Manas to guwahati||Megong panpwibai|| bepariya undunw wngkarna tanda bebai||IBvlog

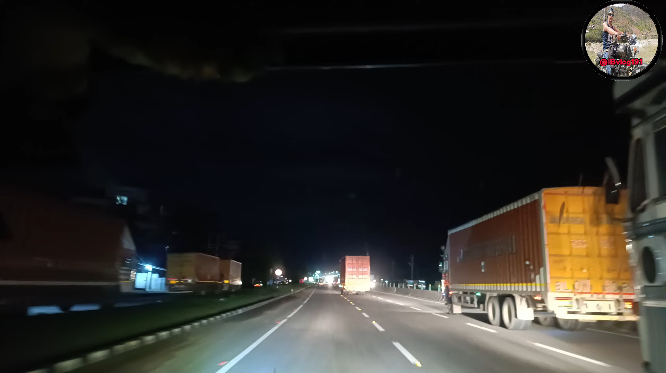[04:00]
रात में काफी सुंदर लगता है, पूरा लाइट चमक रहा है इसलिए। रात में इतना सारा ट्रक मिलेगा ना आपको, पूरा लाइन लाइन आते रहेगा ना पड़ेगा इन लोगों को भी पूरा रात भर गाड़ी चलाते थकते भी नहीं ये लोग
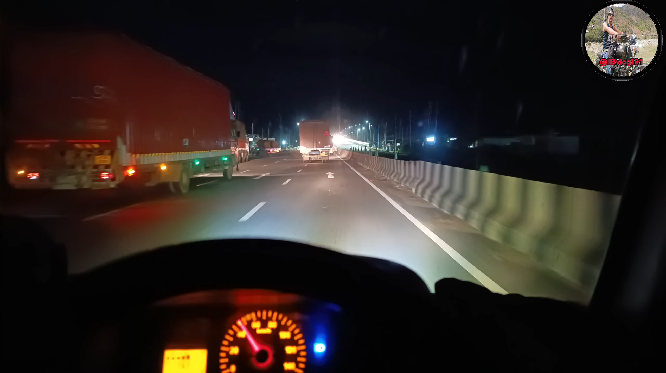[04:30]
उस ये लोगों का पूरा आदत हो गया है रात में गाड़ी चलाते चलाते चलाते पूरा आदत हो गया इन लोगों का नींद भी नहीं आता है रात में
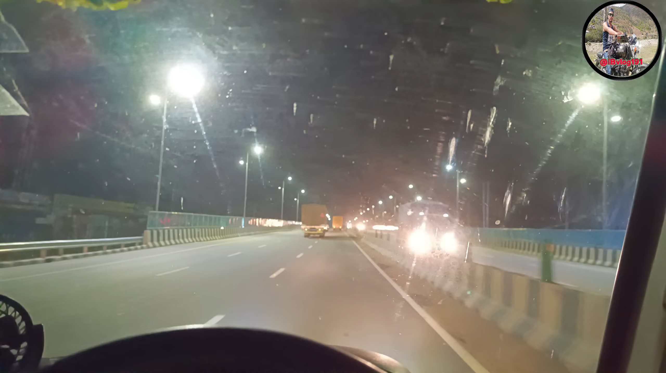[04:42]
ये है बड़ागांव ब्रिज Guwahati Baragaw Beach. Ahi palue pacara.
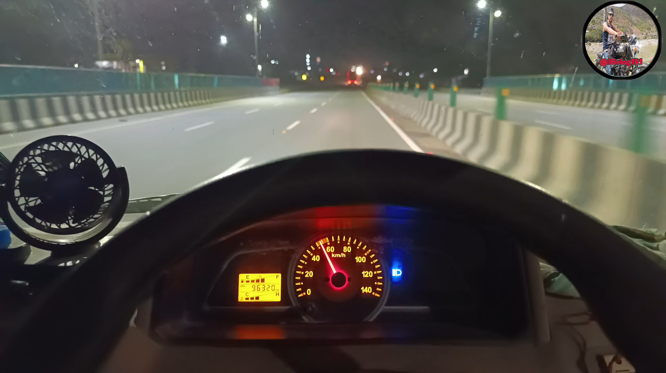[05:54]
एक ब्रिज है ये इधर इस ब्रिज का नाम है गोरसक ब्रिज